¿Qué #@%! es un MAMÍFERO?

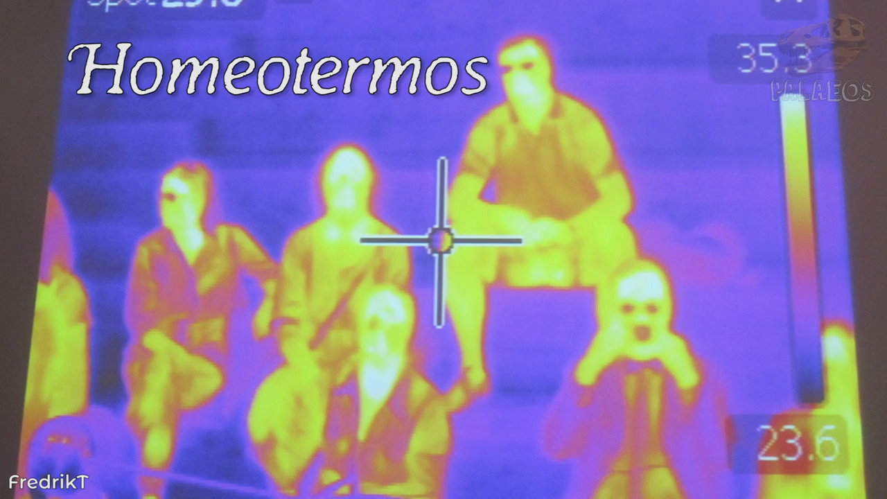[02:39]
que tenemos una temperatura corporal constante.
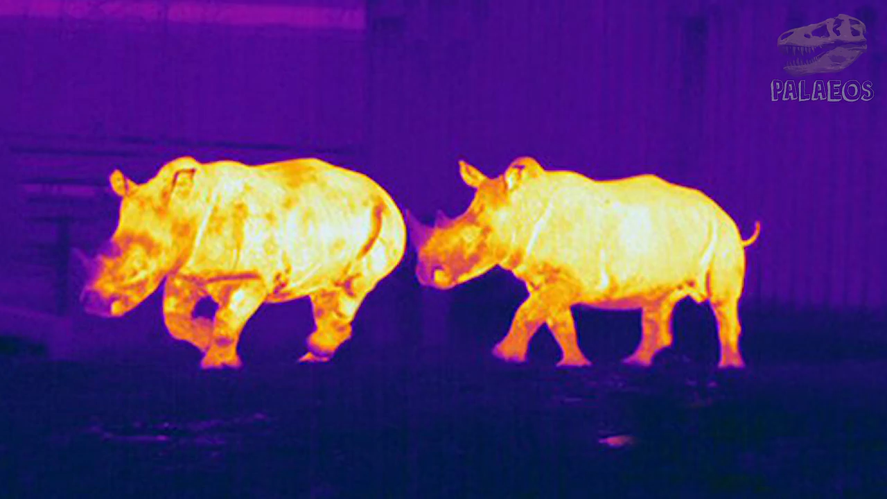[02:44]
Sin embargo, esto tampoco se cumple todo el tiempo, pues existen mamíferos poiquilotermos, o sea,
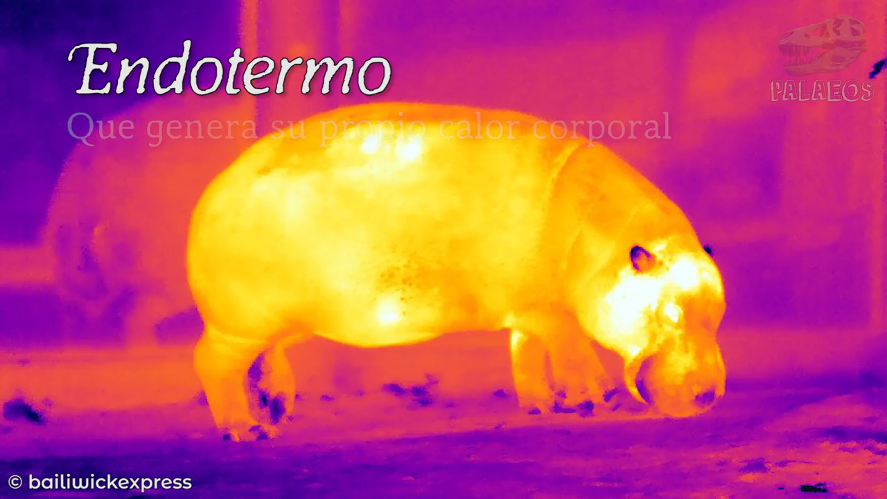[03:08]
que generamos nuestro calor con nuestro propio metabolismo, entonces tenemos una buena característica.